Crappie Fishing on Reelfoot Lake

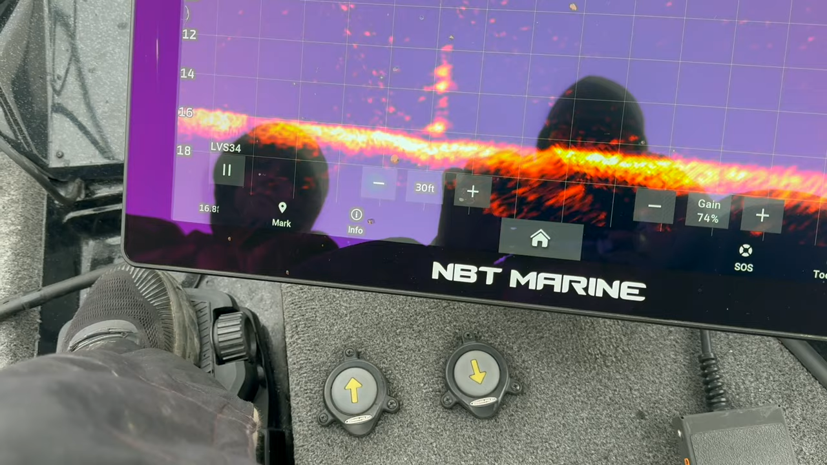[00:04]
Let's see, there you are. Pop it, drop down a little bit, pop it again. Go to your left. He's seen it, he's seen it. Done, done, done.
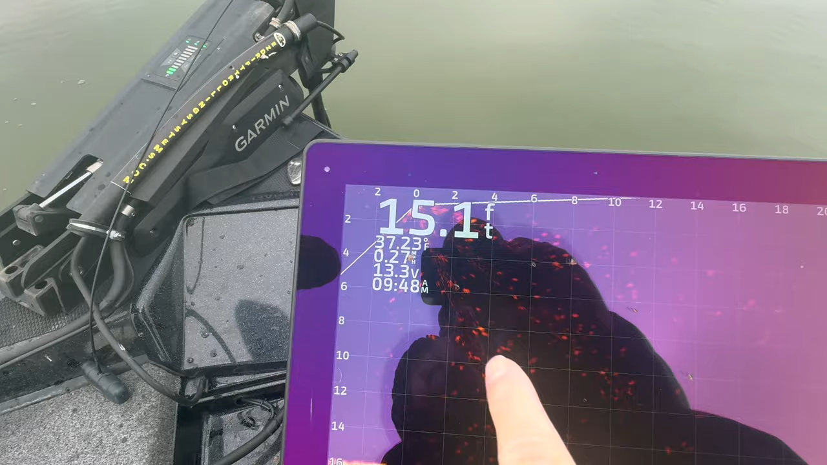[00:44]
On screen: depth 15.1 ft
Water temp is 37 degrees right now.
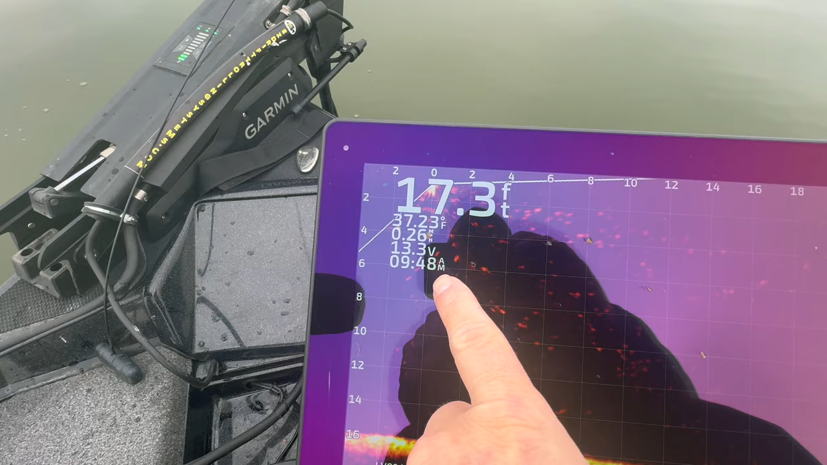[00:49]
On screen: depth 17.3 ft, water 37.23°F
9:48 a.m. We're sitting in 17 foot of water.
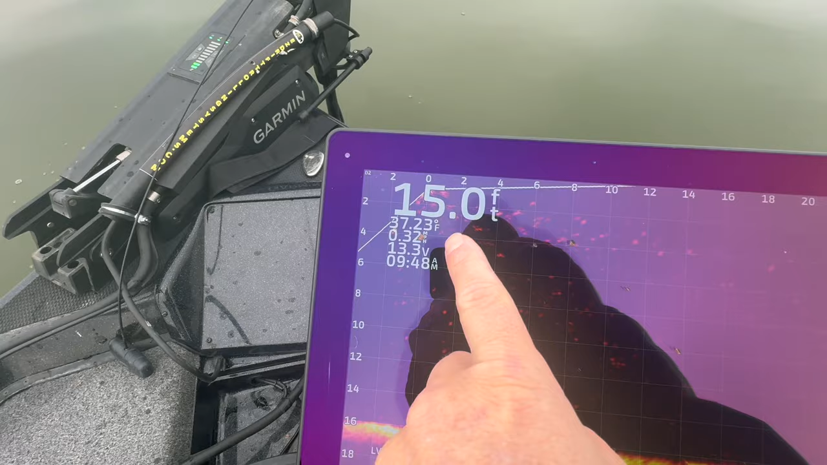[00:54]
On screen: depth 15.0 ft
We've been fishing 15 foot. It's jumping 17 to 15. I must be over a little ditch.
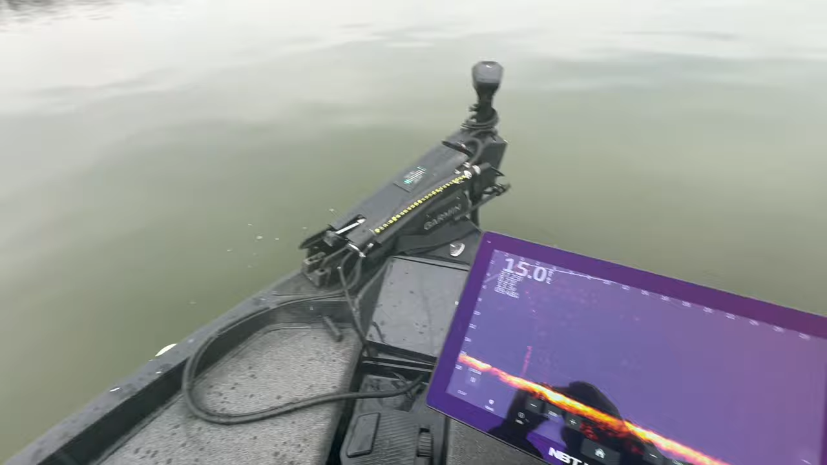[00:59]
Right there's the boat ramp. Literally, right there's the boat ramp.
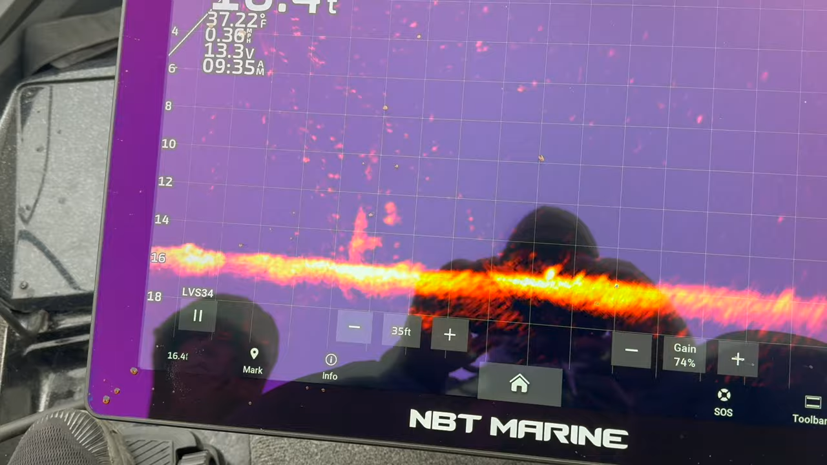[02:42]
On screen: water 37.22°F
Oh. He's looking. Got him. Got him.
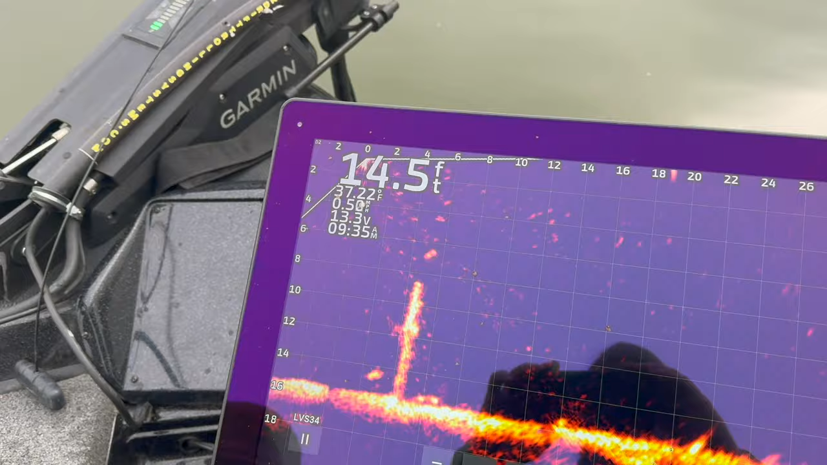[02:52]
On screen: depth 14.5 ft
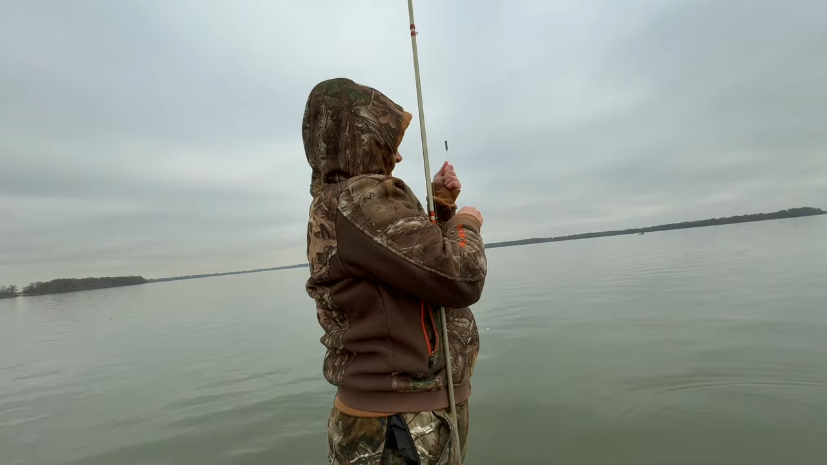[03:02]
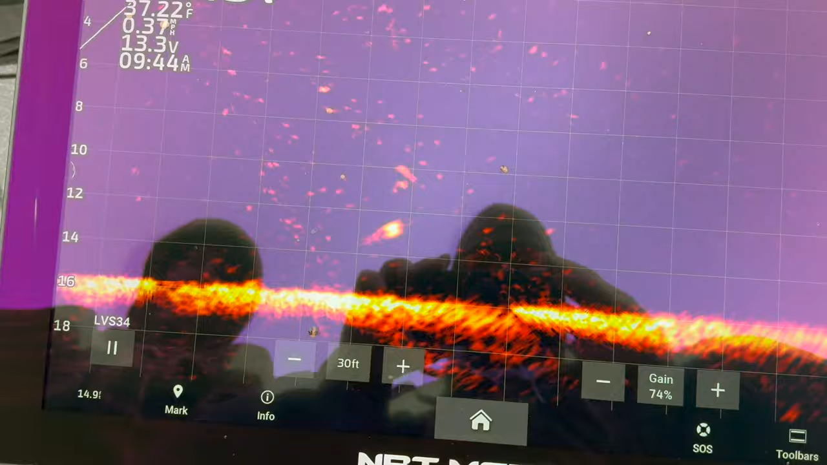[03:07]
On screen: water 37.22°F, speed 0.37 mph
Go back to your left just a little bit.
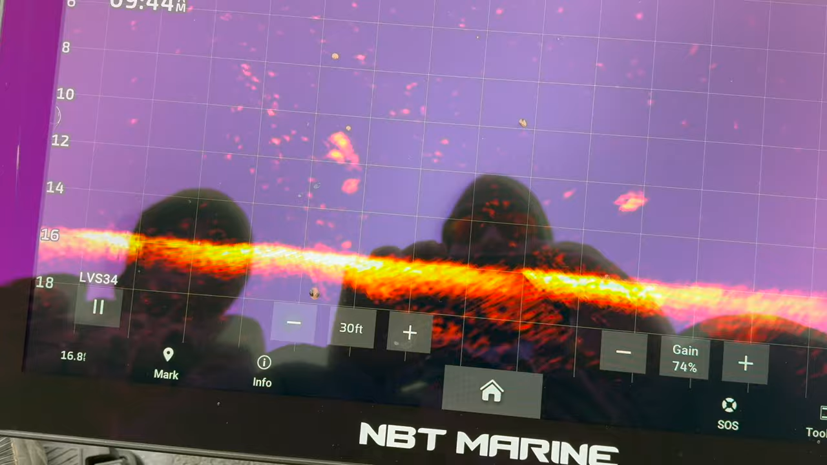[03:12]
Keep going. Pop it. See if he sees it. Pull it back to you. Just back towards the trolling motor, honey.
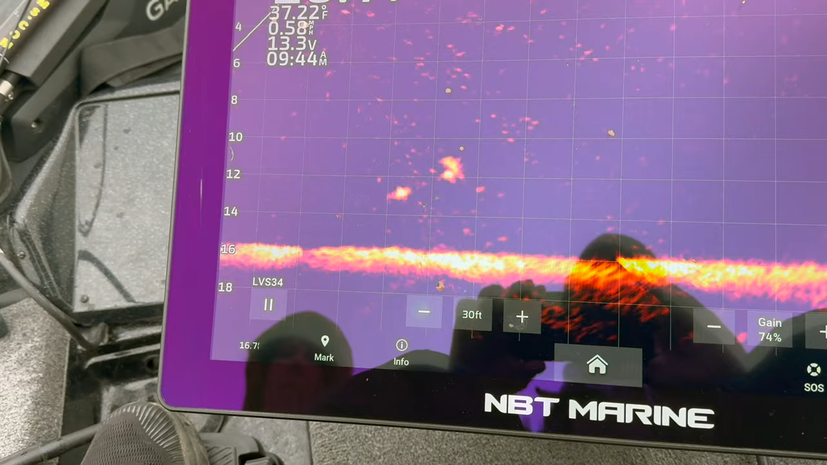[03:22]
On screen: water 37.22°F
Come to your right. Yep. Game on, baby. Game on.
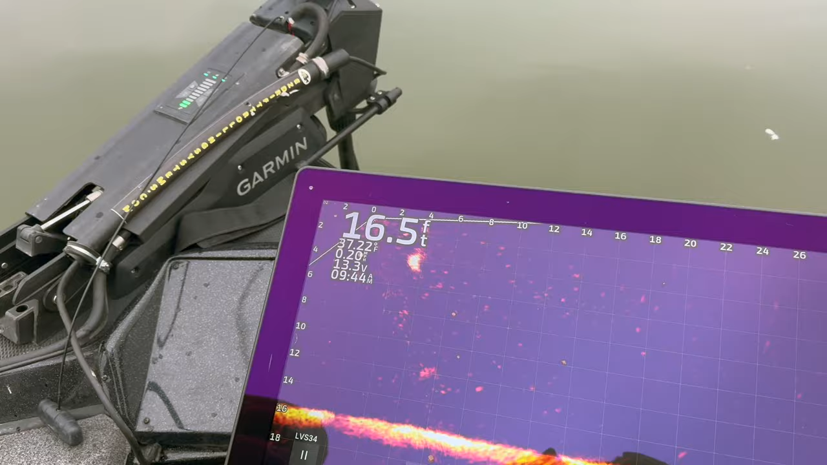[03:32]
On screen: depth 16.5 ft
It's cold, but is it worth it?